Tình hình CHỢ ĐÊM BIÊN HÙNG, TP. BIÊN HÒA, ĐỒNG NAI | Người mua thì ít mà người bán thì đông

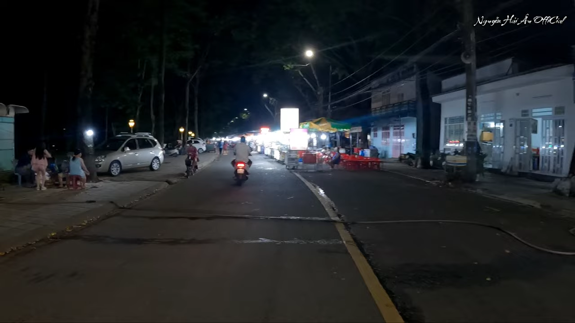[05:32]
khách lắm vắng phía đây nè, khu vực phía đây chơi đêm nè, đường chống rất là nhiều không, không có xe còi thì đậu hết như mấy chiếc à
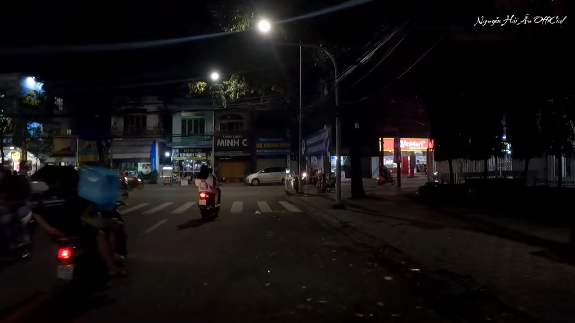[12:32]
Kinh tế khó khăn của chúng em Cái đường này cắt ngang đường Trịnh Hoài Đức này của chúng chị